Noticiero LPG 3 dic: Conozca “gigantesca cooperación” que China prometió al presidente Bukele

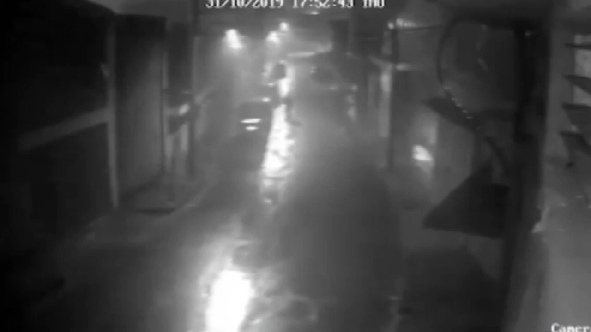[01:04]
Según las investigaciones, las cámaras rastrearon la ruta que siguió el asesino a bordo de una motocicleta cuyas placas la identificaron como propiedad de Manuel Velasco. En el metraje se observa cómo el asesino se baja de la motocicleta,
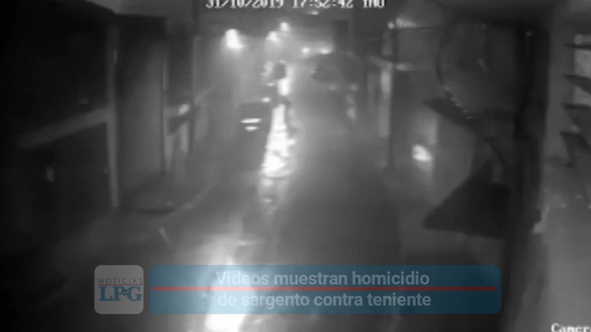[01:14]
se acerca a un auto estacionado y dispara varias veces contra el conductor.